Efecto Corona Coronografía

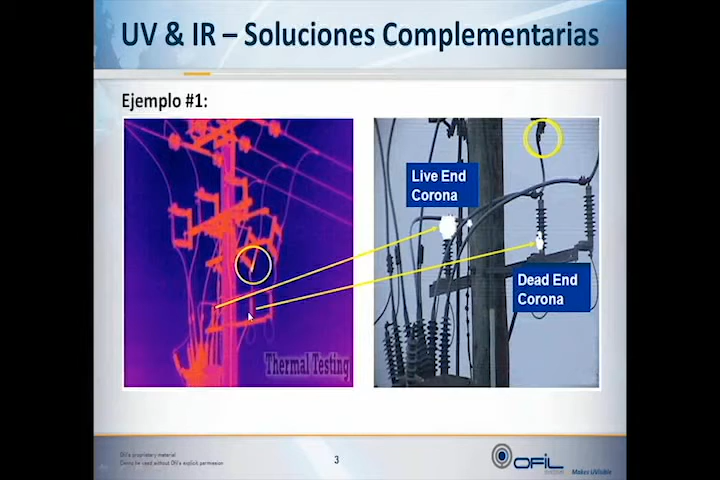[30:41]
Sin embargo, hay dos puntos que las cámaras térmicas no los muestra y que los podemos ver. Podemos ver que la cámara V sí encuentra los problemas de efecto corona. Y aquí vemos otro ejemplo, como les decía, de que la cámara térmica no lo detecta, la cámara V sí lo detecta.
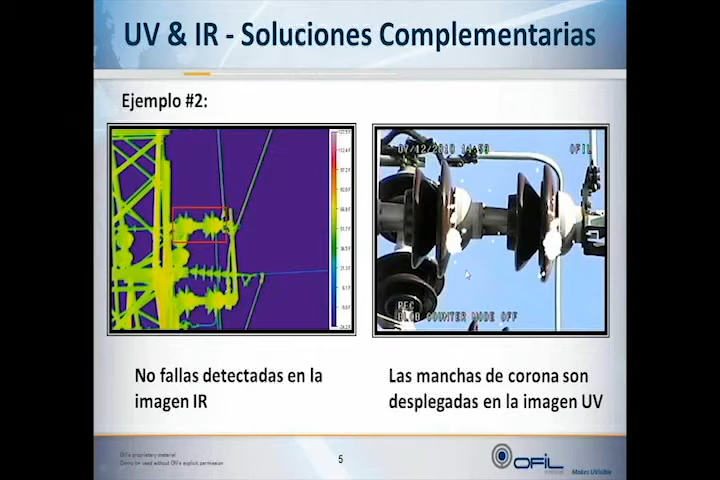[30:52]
Y voy pasando el ejemplo número 3.
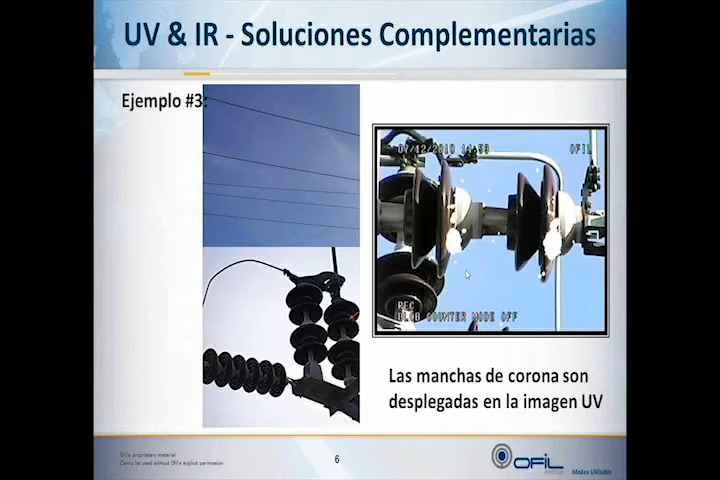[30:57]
También lo mismo, es otro ejemplo más en el cual se puede ver cómo aparece
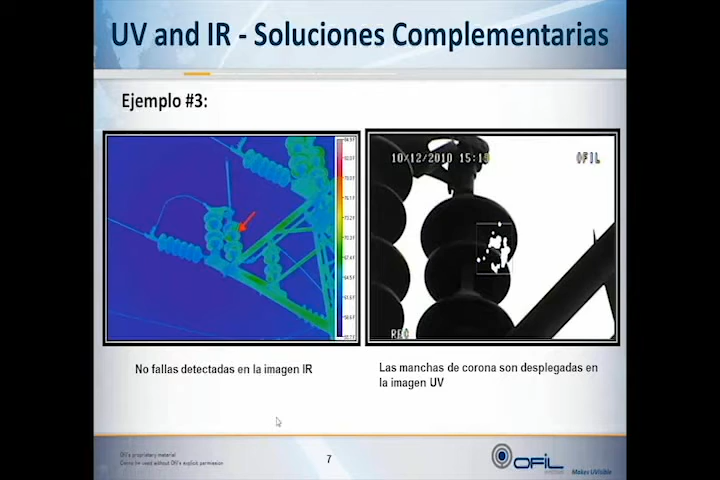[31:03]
las manchas que se ven con la cámara UV y la cámara infrarroja, que no los puede detectar.